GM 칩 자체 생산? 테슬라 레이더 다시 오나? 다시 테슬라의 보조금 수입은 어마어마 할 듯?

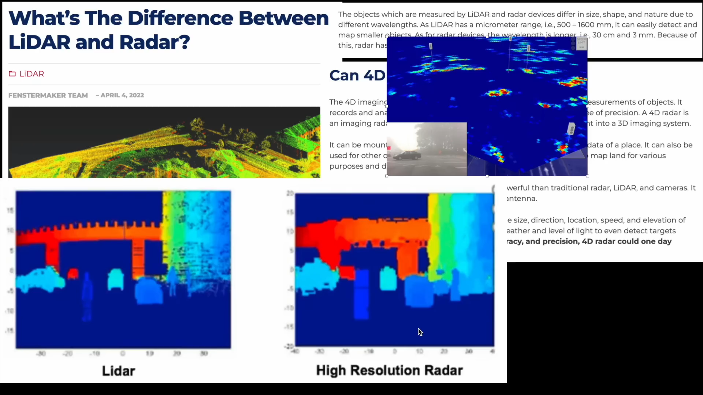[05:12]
분이 있을지 모르겠는데 레이더로 주변을 보게 되면 요거는 웨이모의 모습인데 정말 흐리멍텅하죠 이거를 칩이 그러니까 잘 이거를 분석해 가지고 뭔지를 파악해서 그나마 그린 게 이 정도지 그냥 레이더 시그널들은 다 이렇습니다 그냥 점으로 이렇게 나오기 때문에 이게 뭔지
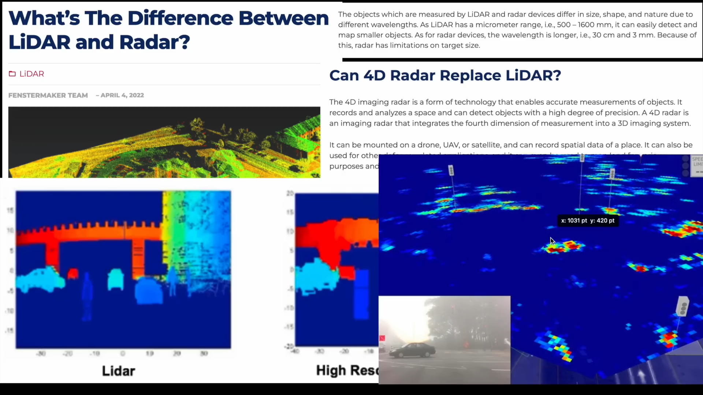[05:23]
분석을 좀 해야 되는 거죠 역시 그 머리가 중요하다는 사실은 변하지 않습니다 근데 이제
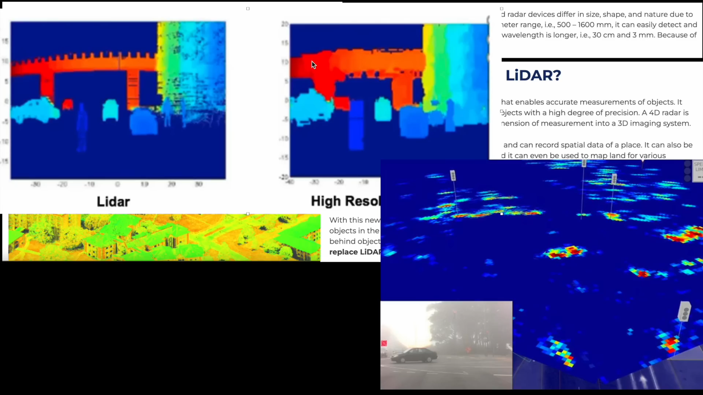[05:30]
레이더랑 라이다의 차이는 이렇다 알아요 라이다가 훨씬 더 정밀하지만 날씨라든지 이런 거에 영향이 크고 레이더는 덜 받죠 그래서 안개 낀 데에서도 레이더는 어느 정도 움직이는 특히 움직이는 물체들 그리고 4D 레이더는 이제 도플로 효과를 통해서 이런 움직이는 것들에 대한 디텍션 능력이 상당합니다 그러니까 좀 더 하이 레졸루션으로 이제 발달 특히 이제 미모라고 해서 멀티플 인풋 멀티플 아웃이라고 해서 다양한 채널로